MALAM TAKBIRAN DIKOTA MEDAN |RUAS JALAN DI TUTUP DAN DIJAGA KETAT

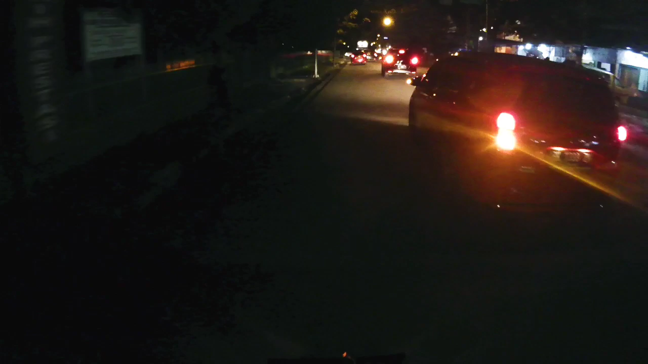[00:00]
Halo, balik lagi kita di channel Daniel Marbun. Jadi saya bikin video lagi pas menjelang Lebaran tahun 2020.
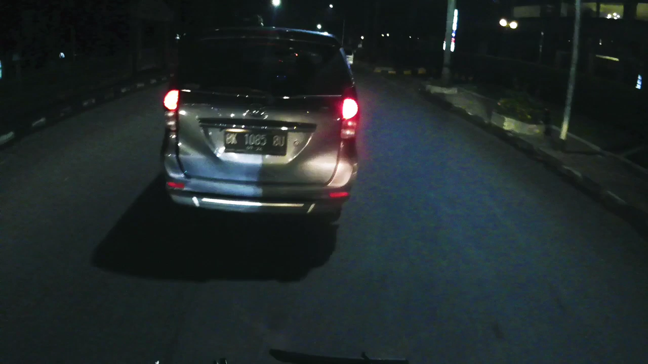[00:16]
Dan ini menunggu malam jam 00 takbiran di Kota Medan. Seperti inilah suasana di Kota Medan. Saya ini lagi di jalan apa namanya?
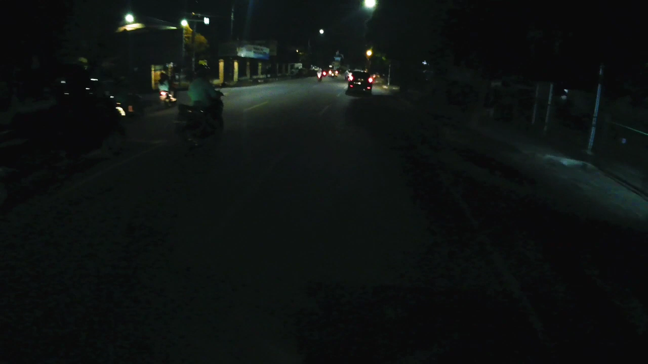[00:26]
Jalan menuju ke arah Polres lah ini. Nah, itu dia sebelah kiri jalan menuju kantor polisi Polresta.
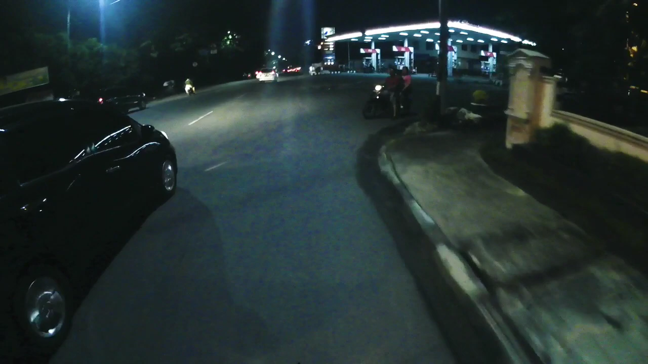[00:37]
Yang satu lagi kurang tahu sih nama jalannya nih.
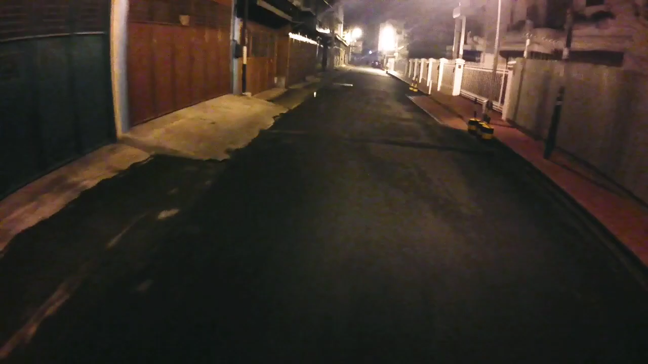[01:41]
Jadi terpaksa saya mencari jalan-jalan alternatif. Jalan tikus, tapi nggak tahu sih nama jalannya ini. Yang penting saya masuki dulu ya kan. Nah, ada tukang beca nih. Terpaksa juga saya melawan arus nih.
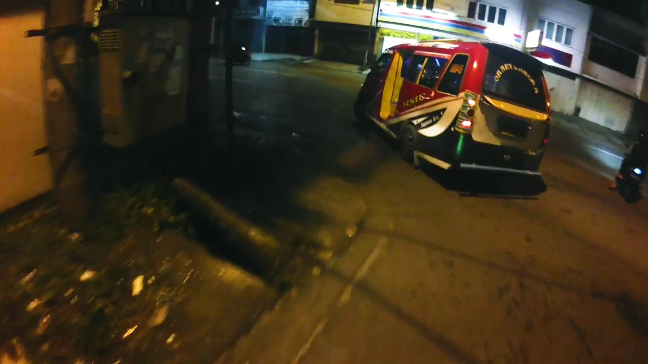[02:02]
Rupanya di daerah sana, daerah jalan apa tuh mengarah ke Pajak Sambo ini,
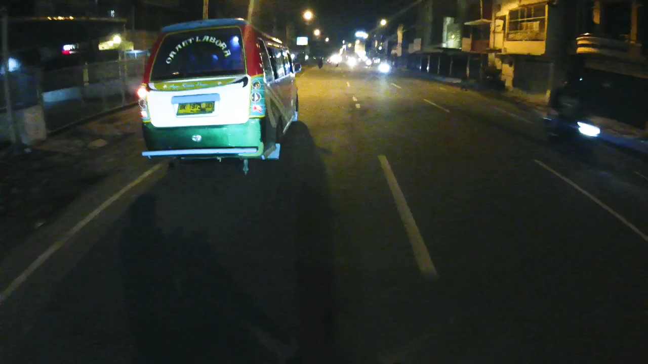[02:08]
rupanya udah dihalang juga, ditutup.
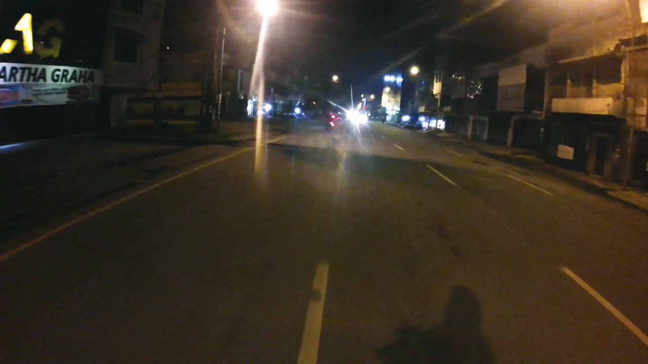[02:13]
Banyak melawan arah nih. Saya juga ikut juga melawan arah karena saya terjebak nggak bisa pulang, jadi saya terpaksa melawan arah. Ini bapak yang di depan saya terpaksa dia belok karena polisi menghadang. Nah, terpaksa dia belok kan, dan saya juga terpaksa terbalik juga nih.
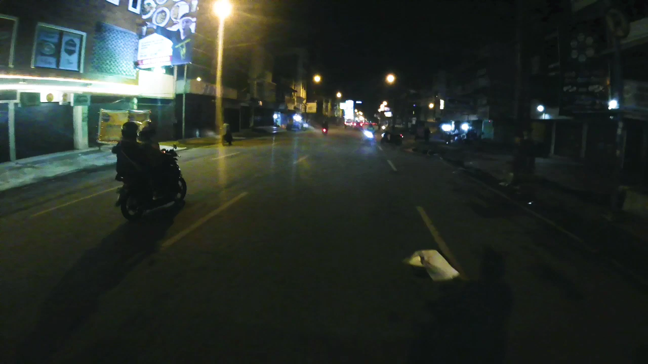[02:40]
Saya bingung nih mau muter kemana nih, apalagi daerah-daerah Sambu ini banyak kali jalan-jalan yang belum tahu sini.
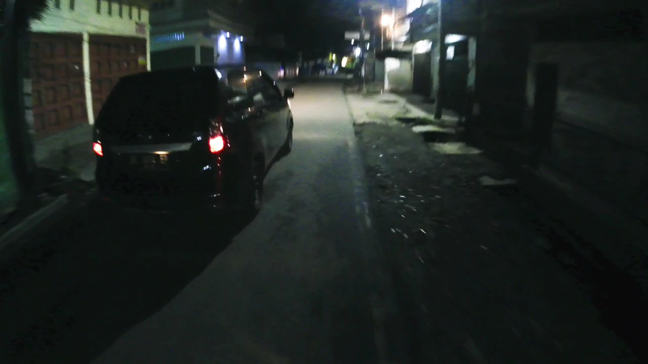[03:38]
Saya memasuki gang-gang ini, tembusnya ke daerah Medan Mall, masuk ke arah kantor polisi Polsek Medan Area. Nah, ini dia.
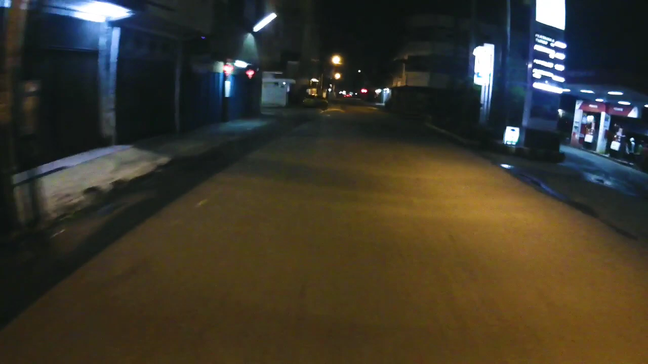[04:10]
Jadi di jalan Stomo ini tampaknya sepi.
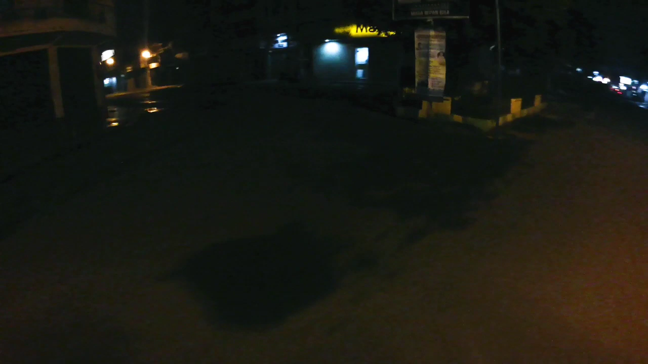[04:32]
Di sini kalau jam-jam segini sunyi kali ya. Sunyi kali. Untung masih jam-jam 11, tapi tolonglah ekstra hati-hati juga, tengok kiri kanan.
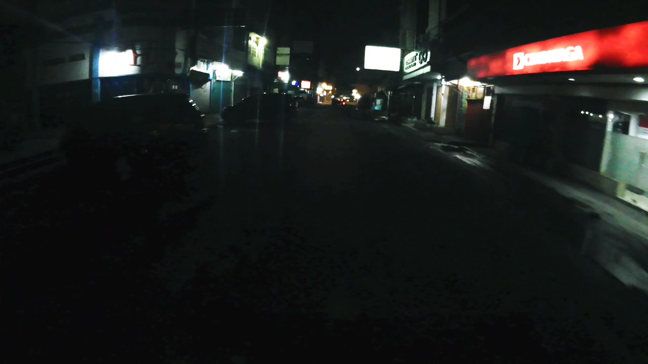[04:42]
Kami sambil nengok-nengok kaca spionnya kan, nanti dibegal kita di belakang, kita nggak tahu. Dan
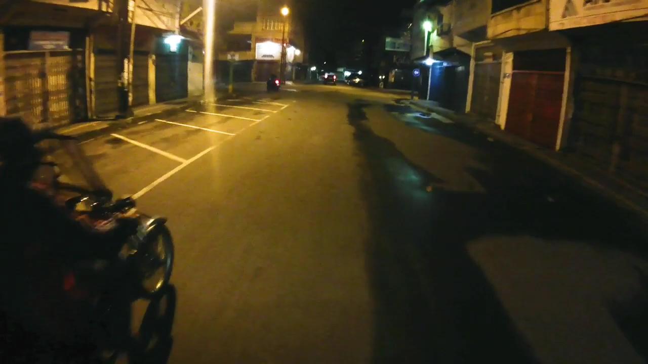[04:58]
di sini kita harus perlu ekstra hati-hati. Jalan-jalan ini bahaya kali nih. Daerah-daerah Jalan Sutomo, Jalan Tamrin, jalan-jalan apa lagi? Jalan Sutrisno, Jalan Pemuda, jalan apa lagi? Jalan Jawa tuh gimana nih? Jalan apa? Jalan takutnya jalan jalan lah.
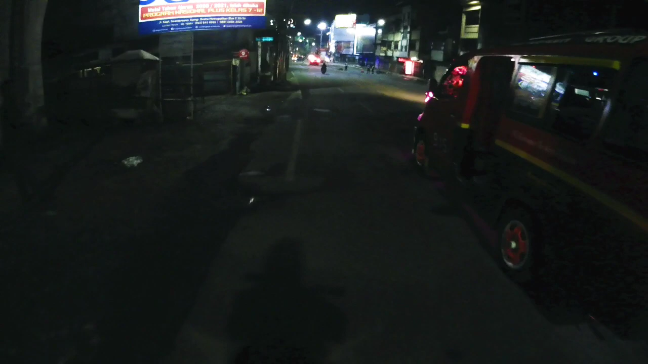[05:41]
Nah, inilah simpang waspada. Saya mau belok ke kiri, soalnya ditutup di sebelah ini. Nah, ini ada polisinya.